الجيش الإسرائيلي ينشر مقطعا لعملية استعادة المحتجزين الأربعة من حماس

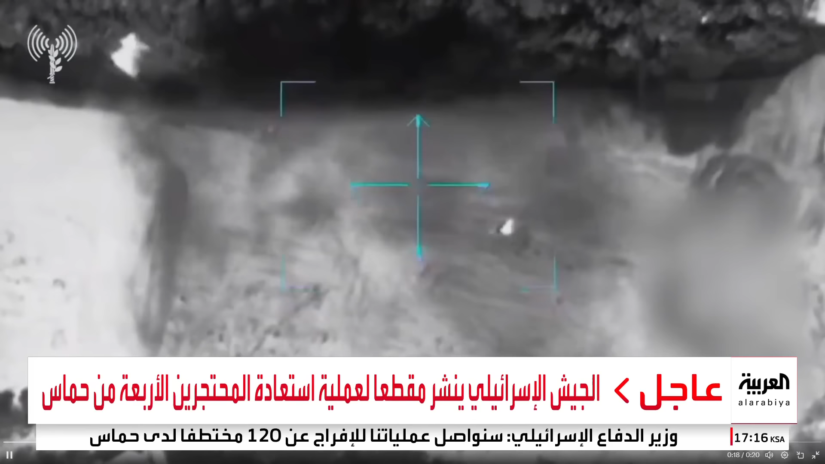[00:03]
هذه الصور التي نشرها الجيش الإسرائيلي لعملية استعادة المحتجزين الأربعة من حماس هذه العملية كانت وسط النصيرات نتابع هذه الصور التي بثها الجيش الإسرائيلي
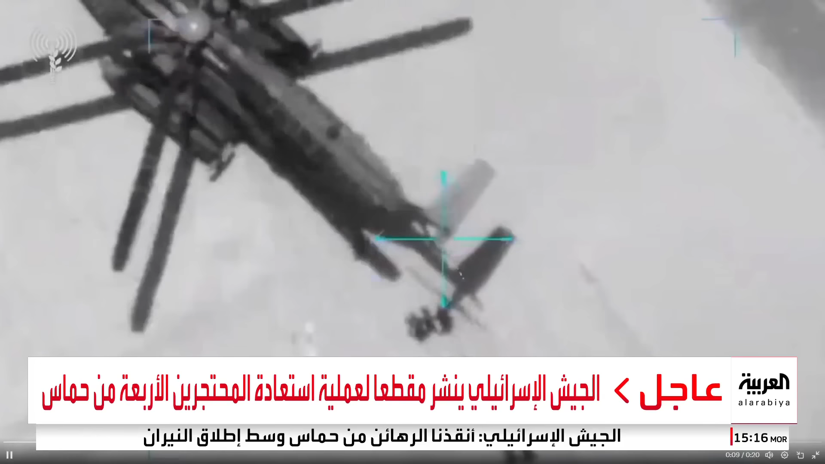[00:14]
وكانت هذه عمليات الاستعداد قبل الصعود إلى هذه المروحية التي تقل والتي كانت أيضا من ضمن الطواقم التي تعمل على تحرير هؤلاء المحتجزين من وسط مدينة النصيرات مخيمة النصيرات ونتابع هذه الصور
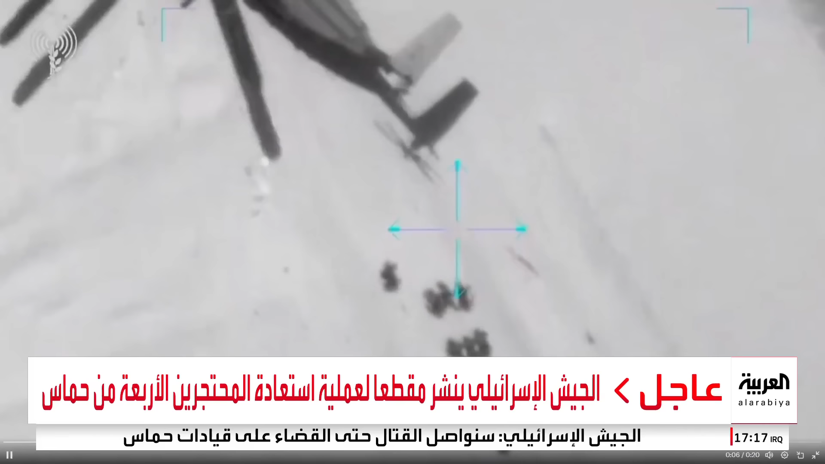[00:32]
مشاهدين إن كان هناك صوت طبيعي يمكن أن نستمع له إذن مشاهدين كانت هذه الصور التي بثها الجيش الإسرائيلي وهي كانت من ضمن مراحل عملية استعادة المحتجزين الأربعة الذين تم تحريرهم من حماس من منزل وسط مخيم النصيرات صباح هذا اليوم وبطبيعة الحال سنطابع كل ما يستجد حول ما يتكشف عن هذه العملية